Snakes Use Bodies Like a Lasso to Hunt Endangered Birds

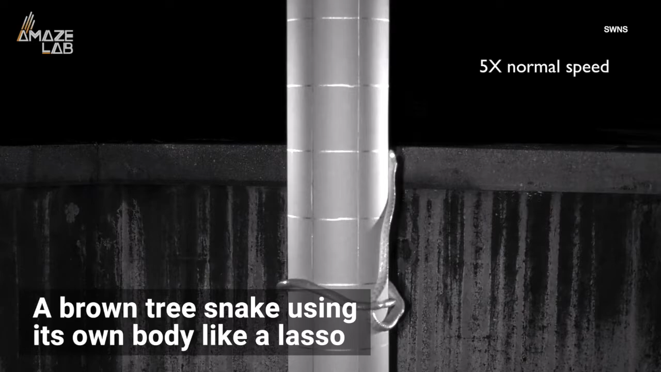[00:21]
A brown tree snake using its own body like a lasso to wriggle up the cylindrical poles upon which the threatened starlings' nests reside. It's a hilarious yet admittedly ingenious technique, and it's the first time this type of maneuver has ever been caught on film.